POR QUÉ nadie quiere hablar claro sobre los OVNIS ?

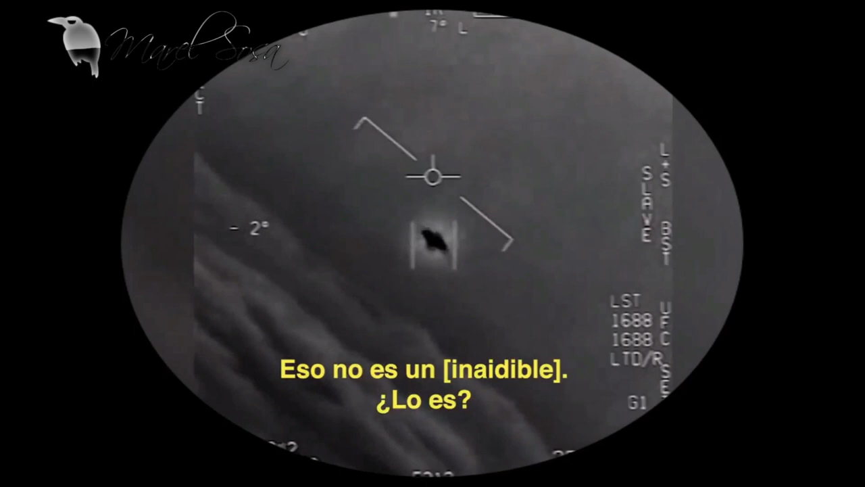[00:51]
Se mira, se siente que están desviando la atención.
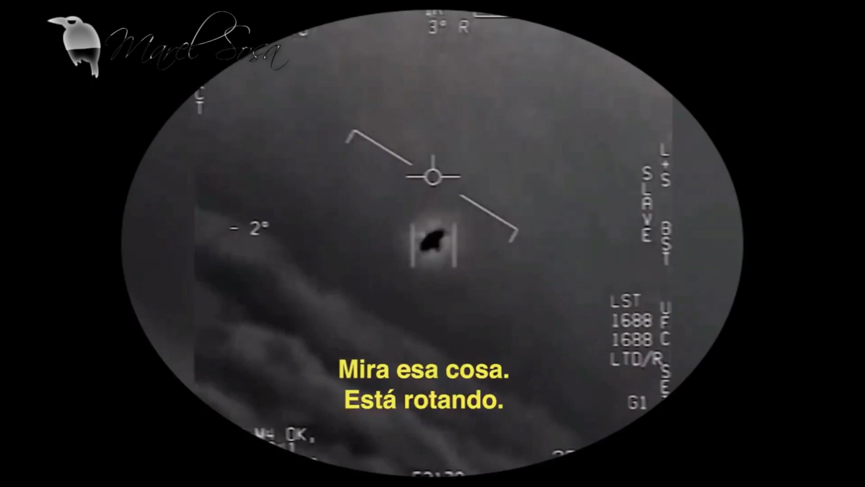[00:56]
Nos encontramos con un objeto que no tiene alas, hélices, no sistema de propulsión.
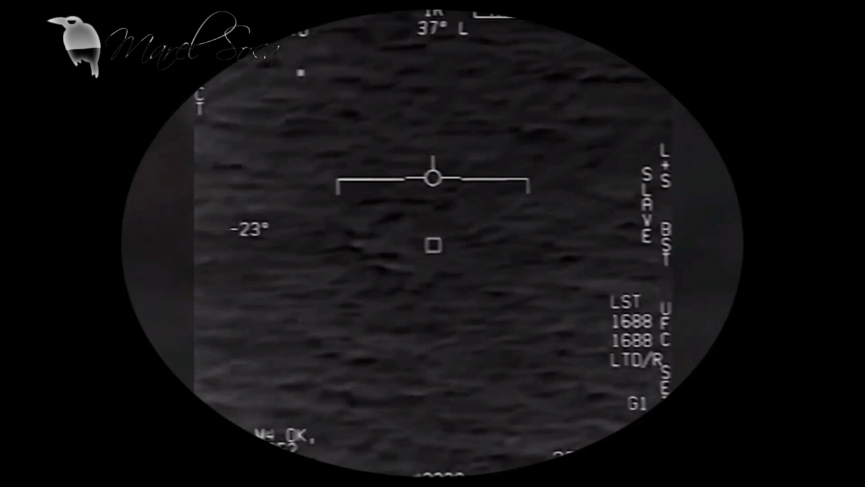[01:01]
Y en este caso, a través de la cámara inflarroja, logran detectar que el objeto se mueve con una forma de energía emanada de todo el fuselaje y que llega del interior del aparato. Pensar que el ser humano, con el conocimiento de sustentabilidad en los cielos, algo así, está lejos de ser realizado al menos, dentro de la tecnología que todos conocemos.
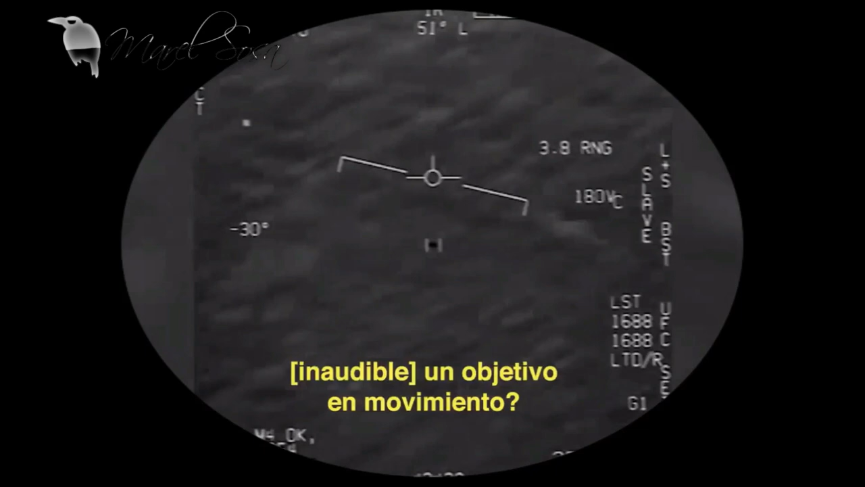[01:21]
Esto los dejó con la boca abierta porque no entiende lo que puede ser. Las grabaciones se hicieron en el 2004 y 2015,